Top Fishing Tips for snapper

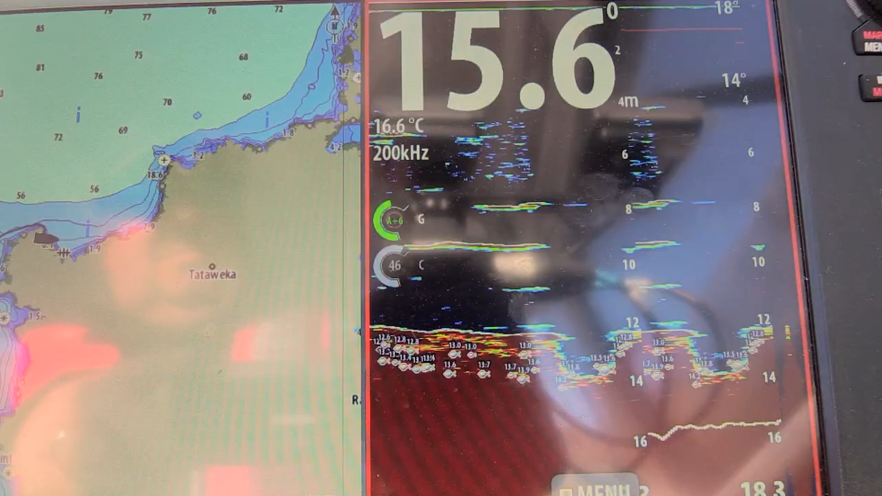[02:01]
On screen: depth 15.6 m, water 16.6°C
A good snapper can often be found hunting in the washes around offshore islands and the sounder was showing signs of fish life.